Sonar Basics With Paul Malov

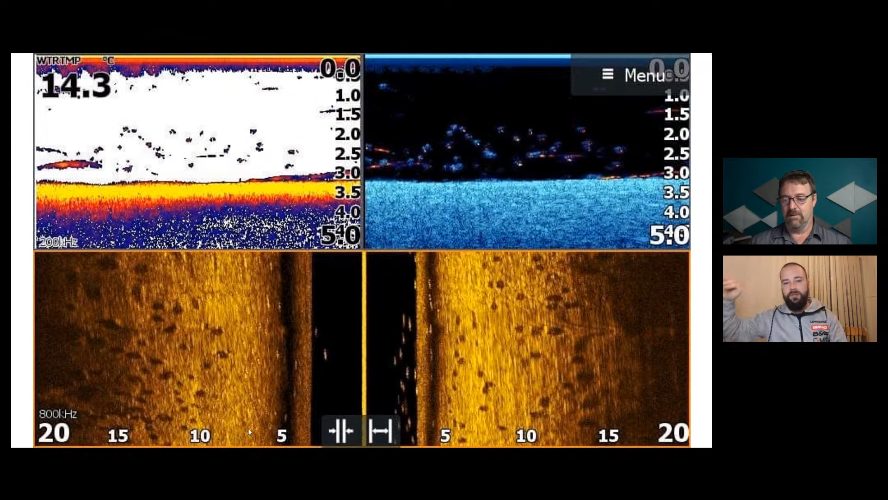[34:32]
On screen: water 14.3°C
So, yep. They're really all the way through that water column, and assuming I've got a school 5 or 10 meters out, again, they're, you know, 1.5 meters off the bottom, they're throwing that shadow likewise. So yeah. So some of these dots we're seeing here, those shadows might actually be these fish up here. That's right. Exactly. Yep. Okay. Okay. This is one that includes a thermocline. So the top two, so at the 2.1, 2.2 meter mark. So above that, everything's fresh. Underneath 2.2, that's a salt wedge that we've got, and a couple of big mull away.
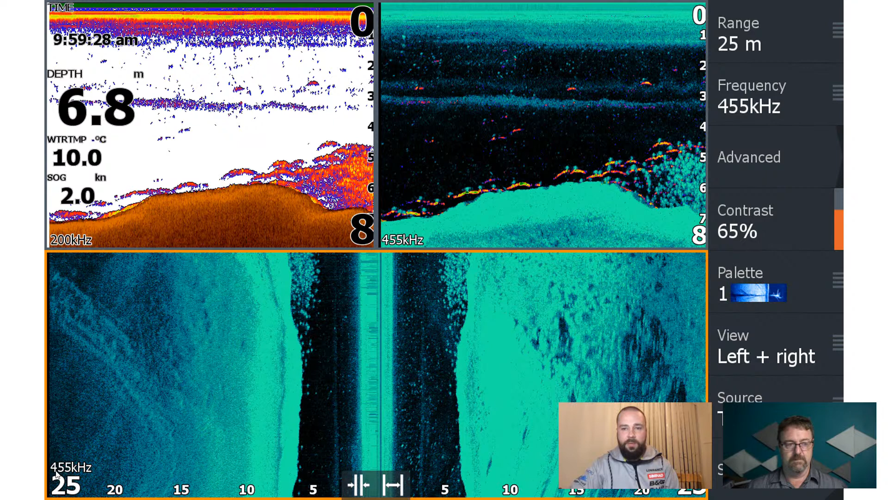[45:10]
On screen: depth 6.8 m, water 10.0°C, speed 2.0 kn
And what we've got is a relatively deep kind of area. It's 10 degrees water temperature.
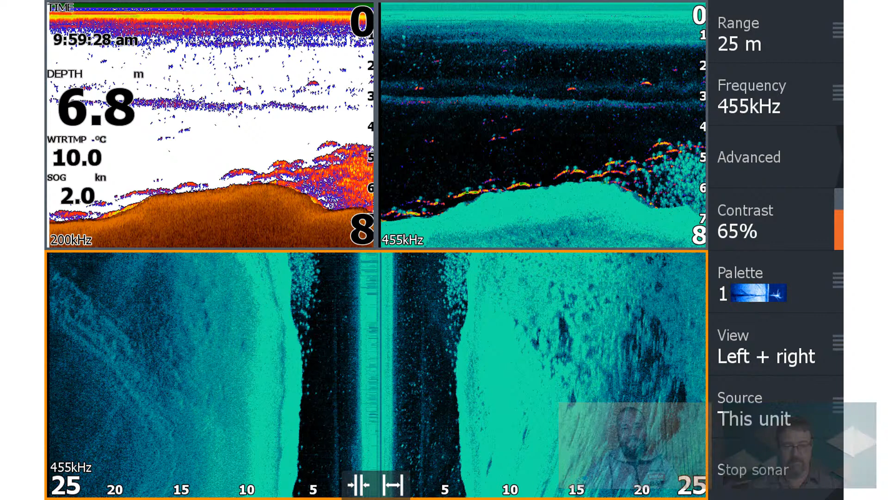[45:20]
On screen: depth 6.8 m, water 10.0°C, speed 2.0 kn
So you know we're fishing down south and in the middle of winter. It's pretty cold. Coming to the bottom of the image on the right-hand side, you guys can see it's quite blurry at the very bottom. So this is where we were relatively stationary, and then we started to slowly pick up speed. So that image starts to really just clear up. Everything starts to become really crisp. But what we've got where that dark area is just a lot of gravelly, rubbly bottom on the right-hand side of the image at 15 to 23 meters.
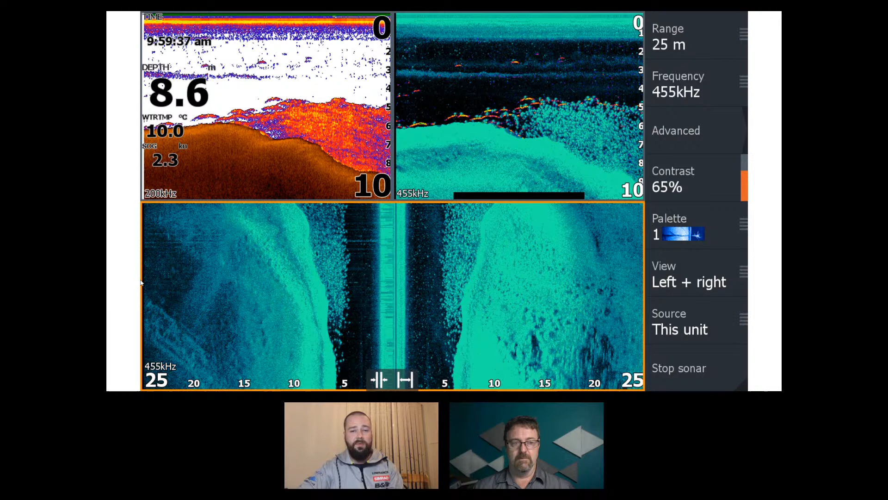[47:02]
On screen: depth 8.6 m, water 10.0°C
generally speaking, a lot of these fish will be unsized, talking about bream or estuary perch. And the other aspect or the other element is they're often really hard to catch. They're often quite shut down. So these are not the types of schools that I'm looking for when I'm actively looking for fish. And you can even kind of tell from the size of those dots on the screen that they're relatively small. it's worthwhile having a couple of casts, especially on the outside of the schools, try and locate the start or the end, or the edges a little bit closer and shallower to the banks. But I really don't spend a lot of time fishing in any deeper than 4 to 5 meters, generally speaking.
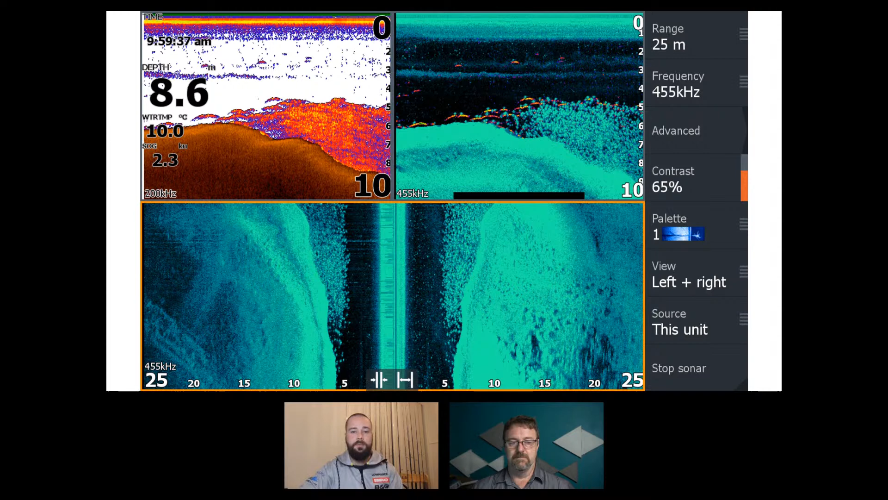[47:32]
On screen: depth 8.6 m, water 10.0°C
Wow, that's easy. Yeah, so we've got a, got a lot of timber in this one. Got a few fish sitting in amongst that timber. Just a really good example again. Yeah, just what it looks like, what heavy timber looks like on the live units with a 3-in-1 on 455 kilohertz at 20 meters per side.
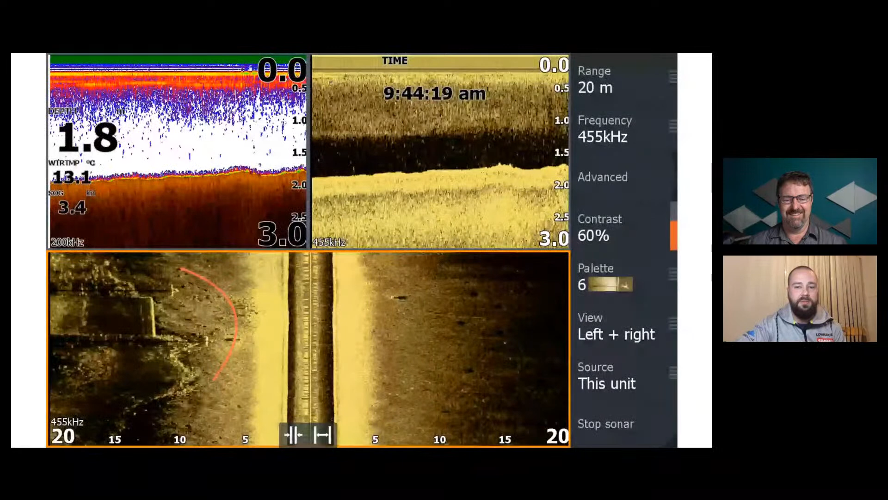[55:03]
And a shameless plug, my old Elite Ti2 will be for sale at some stage over the next couple of months when I can finally get over to Scott Lovig Hobie in Mornington. Or if you want it, you guys can get in touch with those guys, and I think they've still got it. All right. What have we got here, Paul? So here on the left-hand side of our side imaging image is you guys can see I've kind of marked it in red, got a bit of an arc there, but the straight white line is the bottom or the end of a concrete ramp.
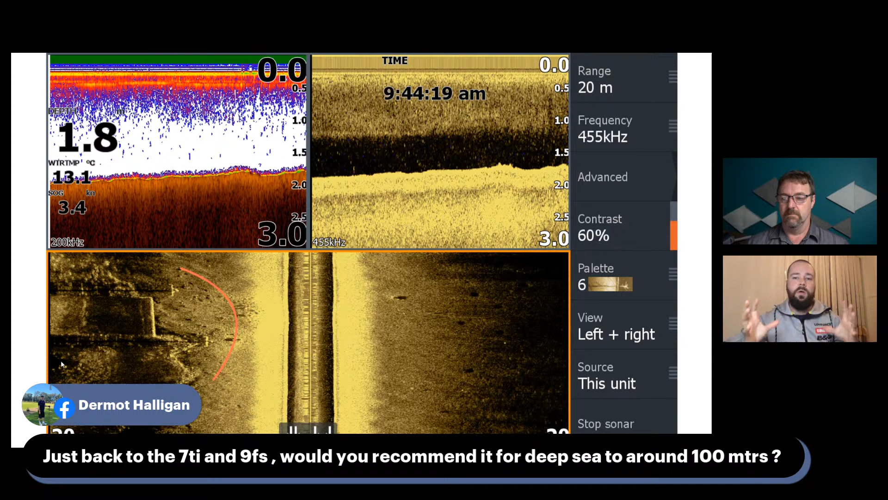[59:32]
On screen: water 13.1°C
It was more of a shallow water application. So your traditional sonar, which is that screen on the top left-hand side of this image, is your traditional sonar. And that's what I would be running in 100 meters of water. I'd be running the traditional sonar on one of the lower frequencies, which will, and perhaps even look at slowing down my ping speed, which essentially allows the signal to hit the bottom, come back up, let the unit receive that message and what it's seeing, and then send down another one. What often happens in deep water is people still have their settings set to traditional kind of estuary or shallow water settings.
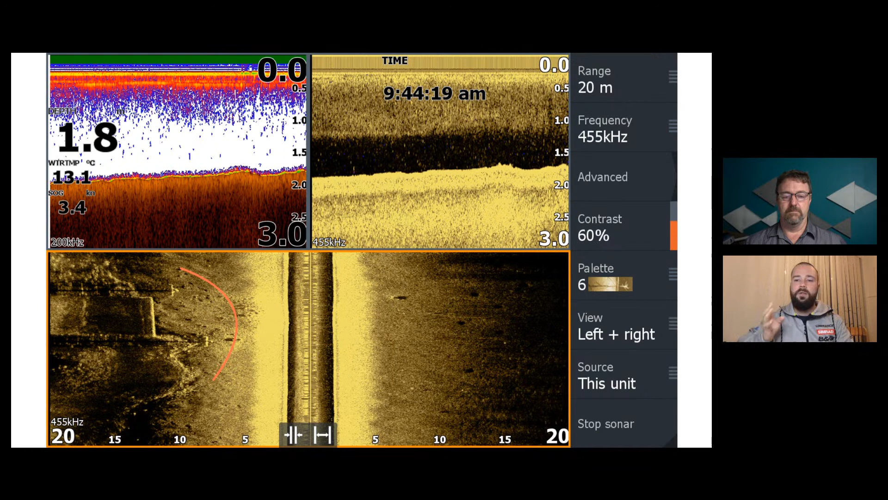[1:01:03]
On screen: water 13.1°C
If you feel like the screen's gone too slow, you're getting great quality, bump up that speed until it gets to a point where you start to blow out again, and then just back it off a little bit. And that would be my kind of sweet spot. So I think the unit is capable, but I don't think the side imaging technology is suitable for 100 meters. All right, let's move on to another slide. This one looks pretty cool. So, we've got a couple of things to look at on this particular one. Starting at the bottom of our side imaging screen, as we kind of travel and progress, we've got this little couple of divots. So you guys can see that as the depth changes.
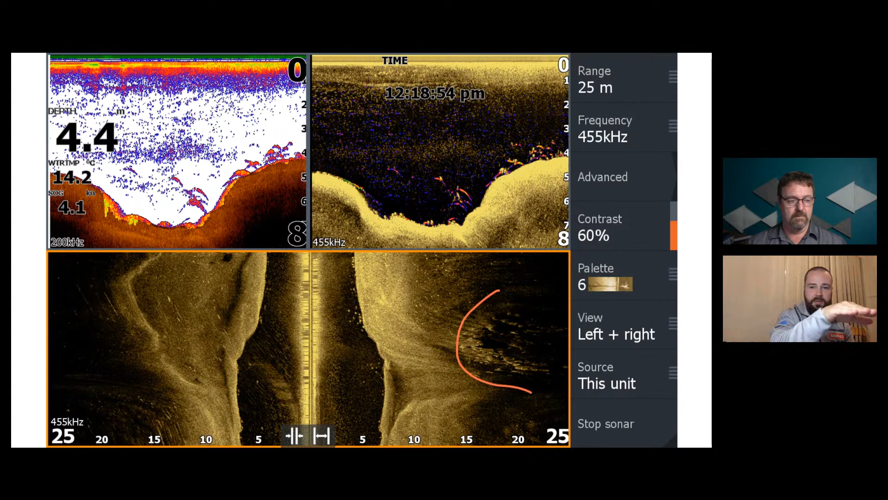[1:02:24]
On screen: depth 4.4 m, water 14.2°C
and it can't look kind of behind an object or at something that it can't see. So that's where the shadows come from. So it's looking, shooting straight across, but as it drops off, there's a bit of a shadow. That's a really good kind of giveaway to see that there's, yeah, perfect, Greg, thank you. Where Greg's cursor is that little drop off. And then another rise a little bit further up as well. Yeah. So some nice different kind of depth changes in the area.
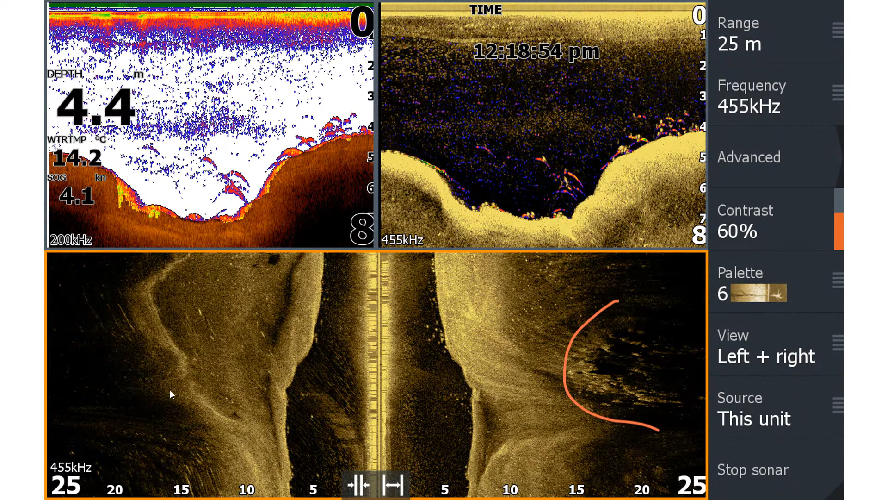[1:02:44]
On screen: depth 4.4 m, water 14.2°C, speed 4.1 kn
Again, similar, that's just a continuation going a little bit further. So the school's really starting to pick up and stack up. And a lot of the, I guess, the brim anglers or estuary people will start to notice the depth. So as I've talked about previously, I don't generally fish any deeper than 5. And a lot of these fish really do like that 2 to 3.5, 4 metre mark and consistently stack up in that kind of zone,